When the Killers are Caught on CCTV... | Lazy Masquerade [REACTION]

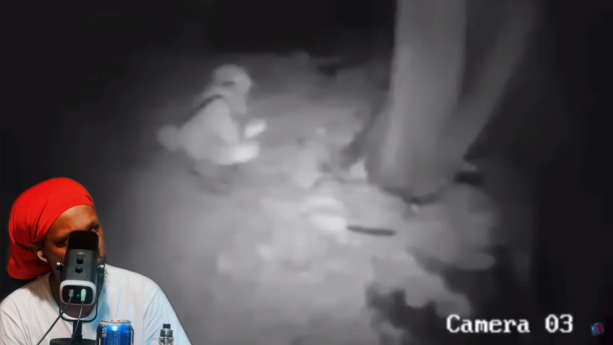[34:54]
four days after the incident the authorities released the most crucial and unsettling evidence that they had come across in a press release three video clips captured from external security cameras around 36 36 ogden avenue the first piece of footage shows the three suspects lurking in the darkness outside the van koeman household suspect one appears to be a tall and slim man dressed in a light colored jacket light pants a hat and what's been described as a paintball mask with a duffel bag slung over his shoulder and a gun in his hand
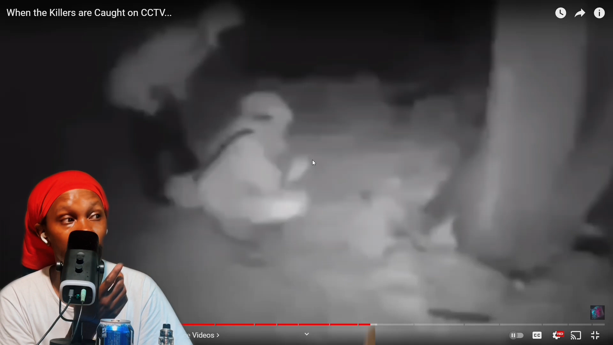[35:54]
i think the one in the black pants is a female lazy man what y'all think man i think i think that's a male that's uh like kind of like uh what you want to say kneeling he not kneeling what he uh y'all know what i'm saying man i don't know the word but the one in the black pants i think that may be a female i don't know but it seems like we finna go down the road again on the road again of unsolved mysteries where we really don't got a lot of clues man jesus christ
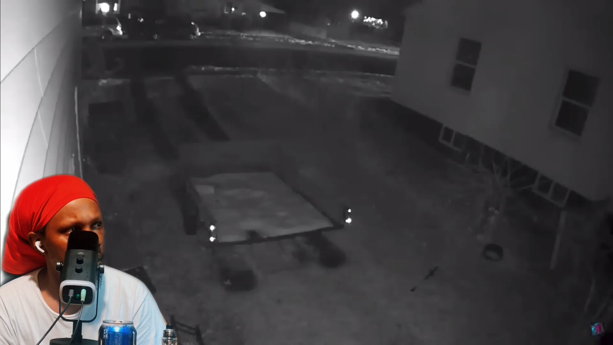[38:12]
in it we can see a vehicle drive down the road and that's probably them in the vehicle man but this is like some real life movie ish you know what i'm saying like this is real life movie ish especially when you know the outcome of what
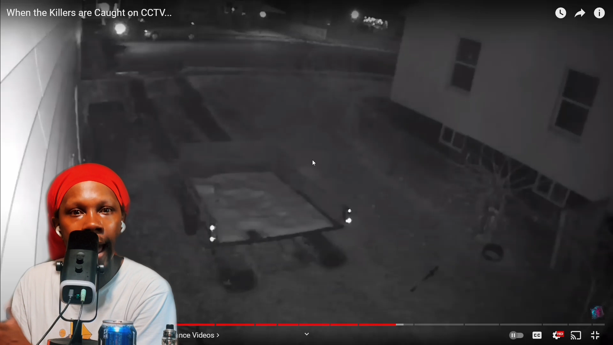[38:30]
happened to uh the people in that house that these whoever they was is literally in their yard looking through their windows and stuff man that man life is life is a movie and movie is life it's not clear whether this was brock and his stepbrother returning from the store a getaway vehicle for the suspects to escape in or a vehicle unrelated to the case but law enforcement opted to include it in their press release so it may be significant